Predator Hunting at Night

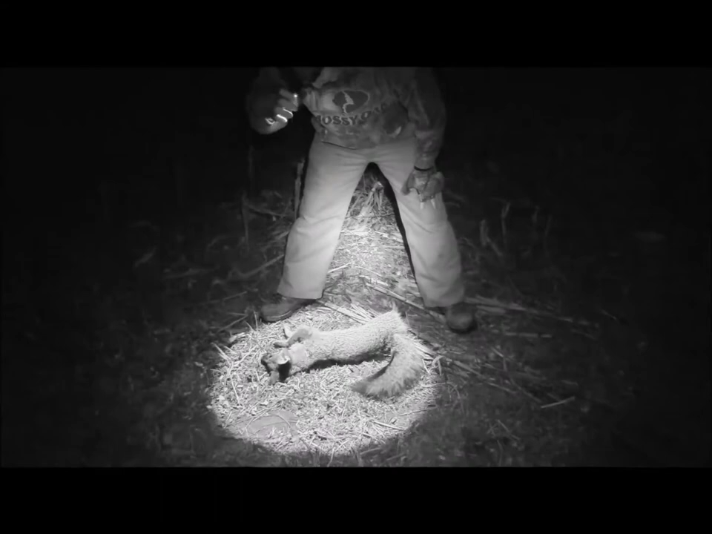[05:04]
Does that help you? No, I don't need that. Beautiful shot, boys. Came in right there. A little louder. Came in right here and exited right there.
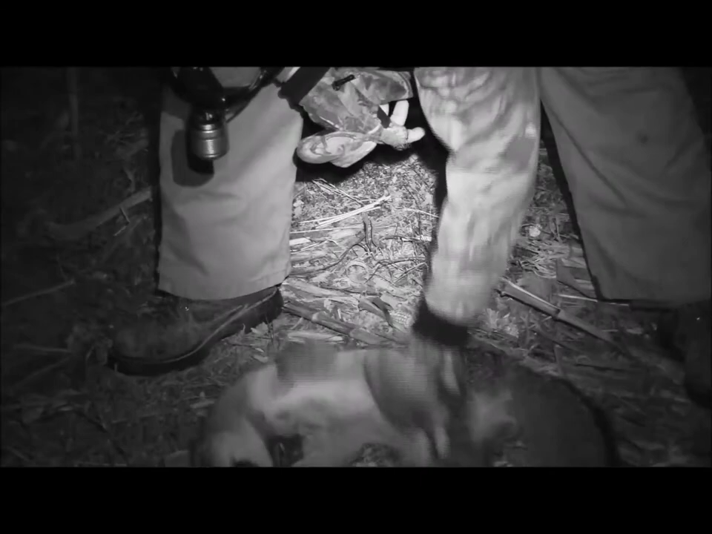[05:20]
Just smothered him. It's one less gray fox, man. That's just fun stuff, man.
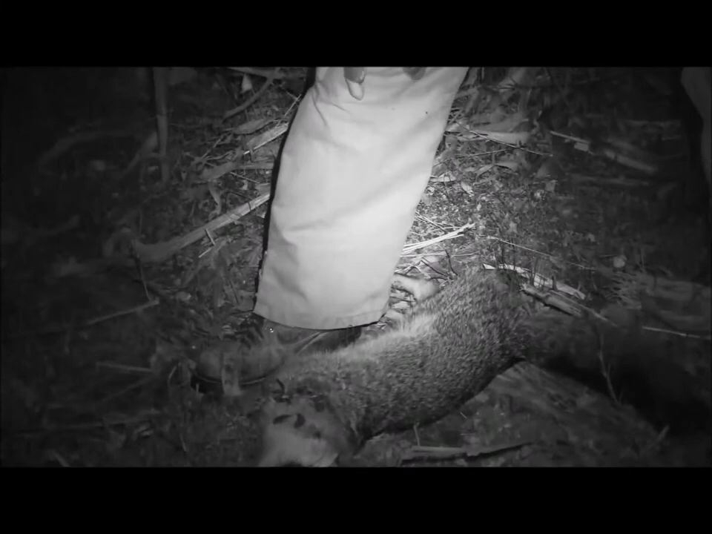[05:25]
Coming out predator control, calling at night with these callers.
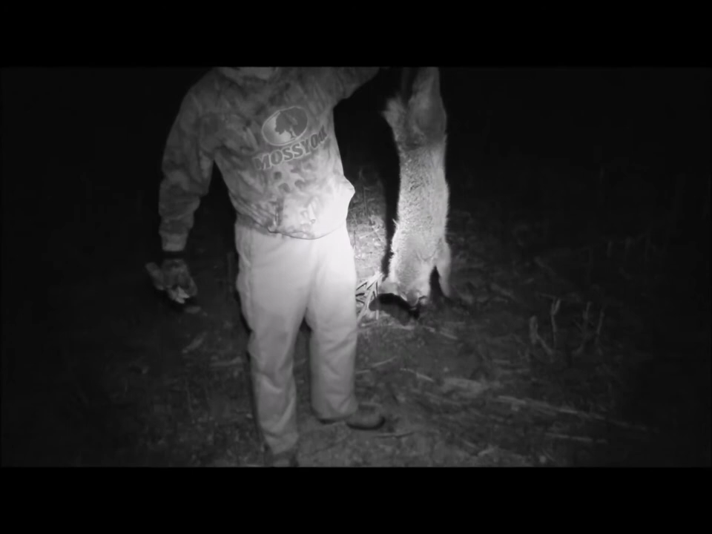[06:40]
Two for two with that old gun. Gotcha.